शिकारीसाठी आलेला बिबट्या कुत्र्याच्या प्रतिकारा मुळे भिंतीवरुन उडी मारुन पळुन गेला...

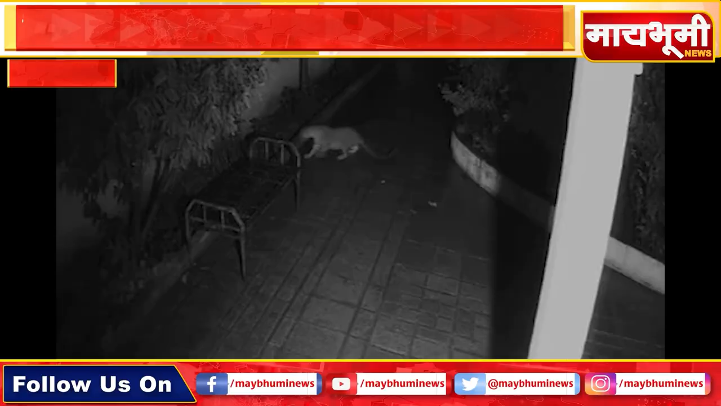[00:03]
हल्ली मानवी वस्ती मदे बिप्टाचा वावर वाडत चल्लै जुन्दर तलुकेतिल आले फाटा एते पुणे नाशिक महामार्गाजवल